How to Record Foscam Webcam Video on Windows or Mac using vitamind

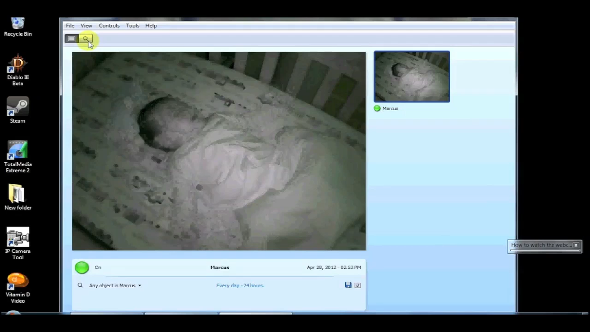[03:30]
So let's see what I've recorded so far.
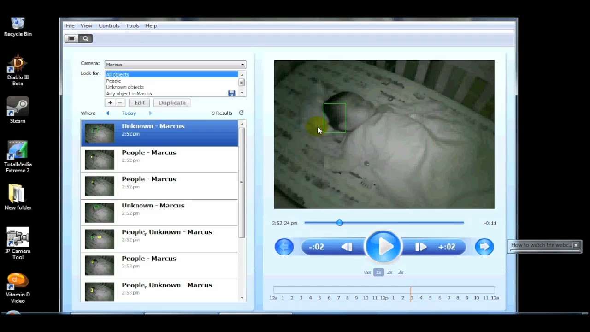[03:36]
So unknown, as you can see here, it sees these unknowns. It doesn't recognize, it actually followed a bear, couldn't recognize what the bear was. So, as I say, this software is actually quite innovative.
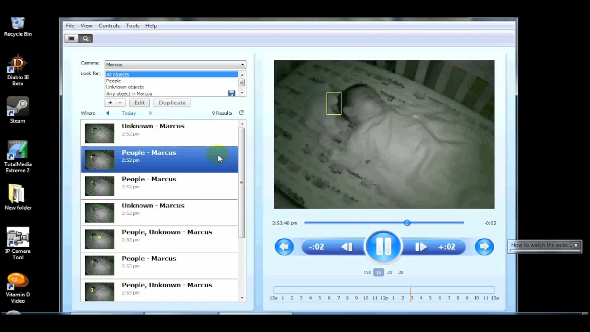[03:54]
I'm not here to record. I'm not here to use my FosCam as a security camera. But for those of you that's interested, I think this VitamD offers an interesting product, especially since they allow you to try it out for free. So definitely go check it out.